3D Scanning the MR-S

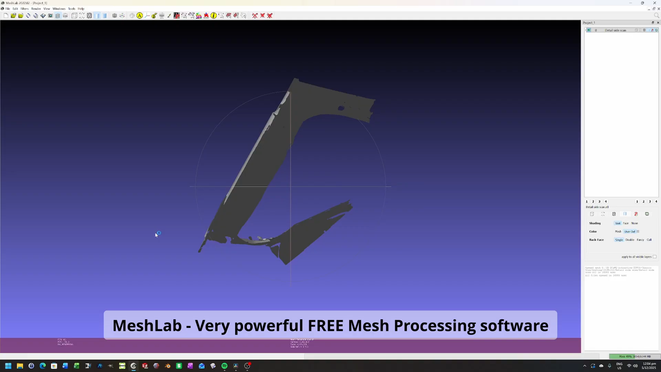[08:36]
is a great tool for post processing and retipologizing scan data there's a few things you can do to
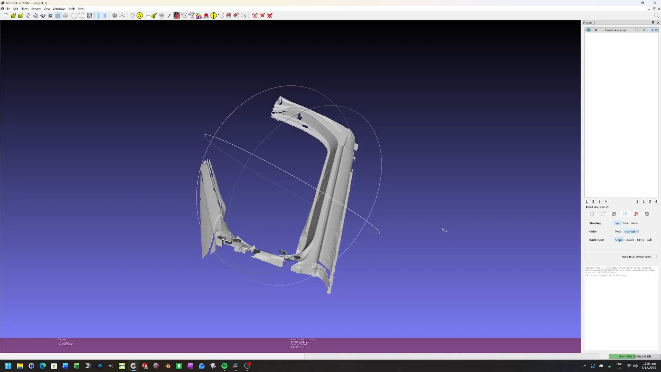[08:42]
tidy up your mesh first thing will be to remove any floating bits in the scan any little artifacts then after that what
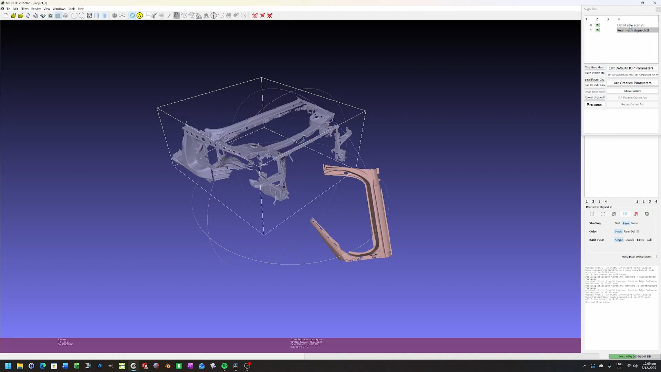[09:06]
i can generally reduce the file size by about 75 percent without really losing any quality
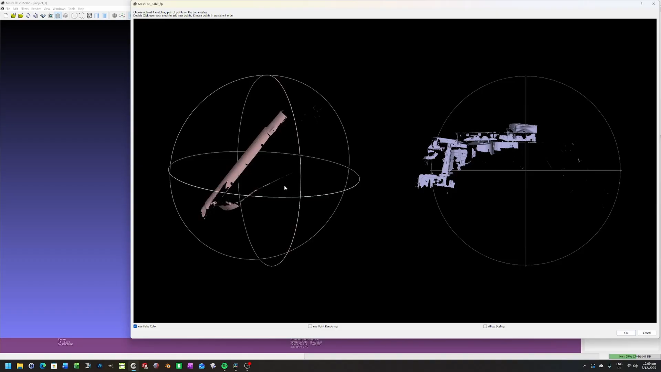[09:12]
then i'll use the alignment tool built into mesh lab to align it very similar to
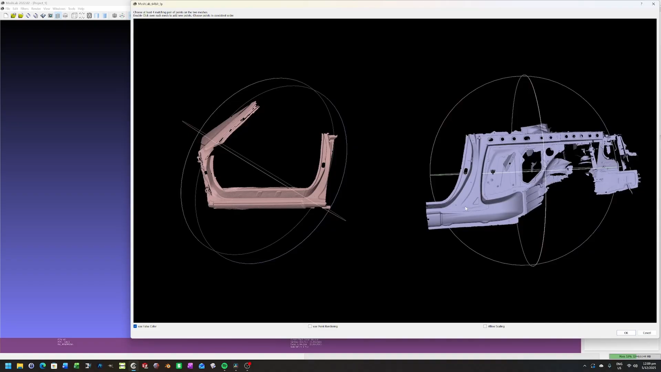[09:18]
what i did in the scanning tool to align the point clouds basically you select matching points on
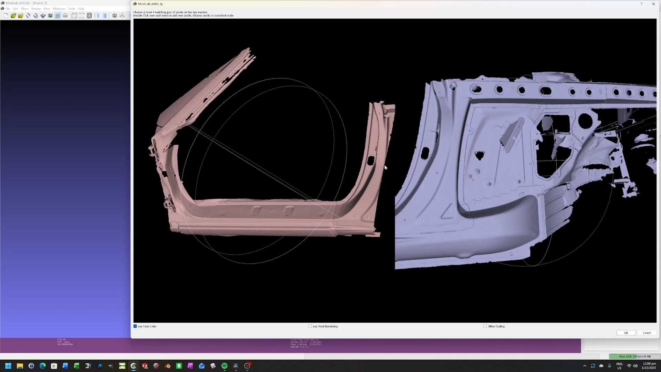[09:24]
two different scans where there's an overlap and then it aligns it based on that once
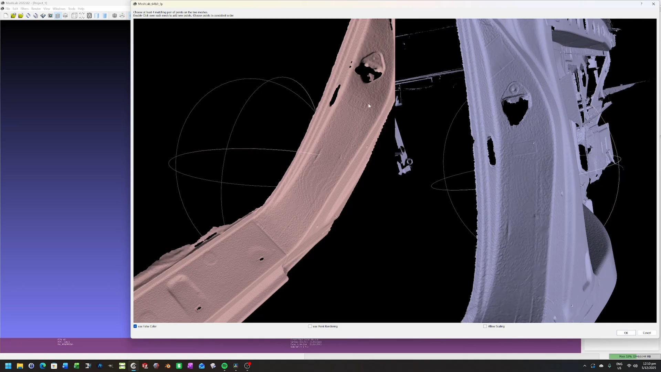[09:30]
the points based alignment has finished you can click this process button and it uses the scan data to realign it so you'll notice when i click it it very slightly adjusts it to make sure everything's in line
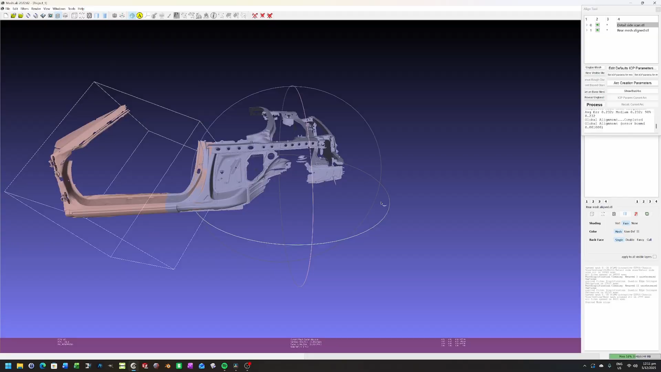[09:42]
then i'll export each section individually that way i can bring it into the cad software piece by piece
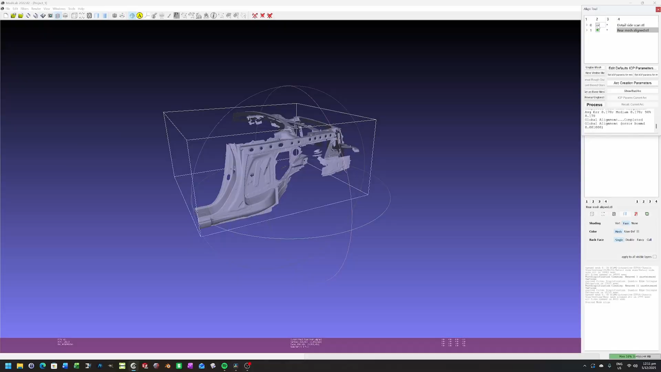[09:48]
and turn them on and off as needed so that's how we post-processed the scan data for the
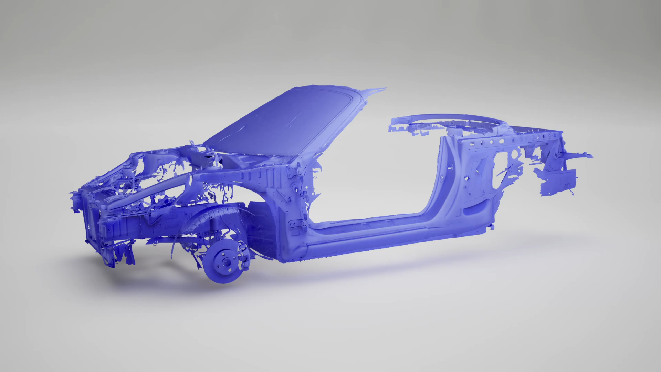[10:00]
there that i'm not aware of if you've done 3d scanning before and you know an alternate method please let us know down
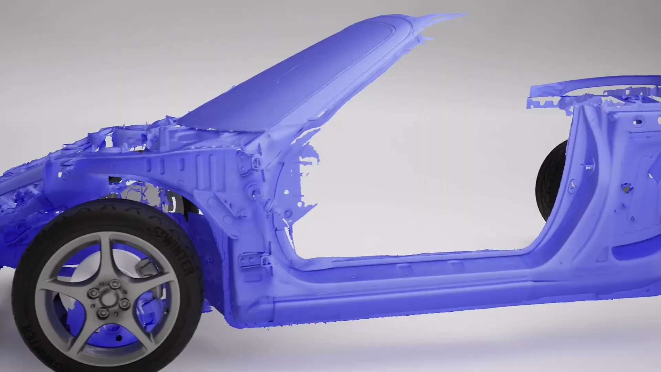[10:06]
in the comments always love to hear new ways of doing things and as you can see this is what we've ended up